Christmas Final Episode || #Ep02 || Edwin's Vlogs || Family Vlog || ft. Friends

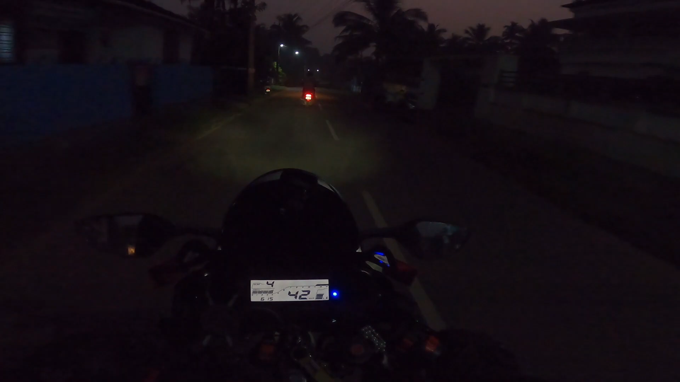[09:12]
വേറെ വൈബ് ഒരു കുറച്ചൊന്ന് സൂര്യൻ ഉദിച്ചു വന്നു കഴിഞ്ഞാൽ ഇവിടെ ഫുള്ള് മഞ്ഞായിരിക്കും. നിങ്ങൾക്ക് ഇത് കാണാൻ പറ്റുന്നോ എന്ന് എനിക്കറിയില്ല, പക്ഷേ ഇറ്റ്സ് ലൈക്ക് ബ്ലീസ്.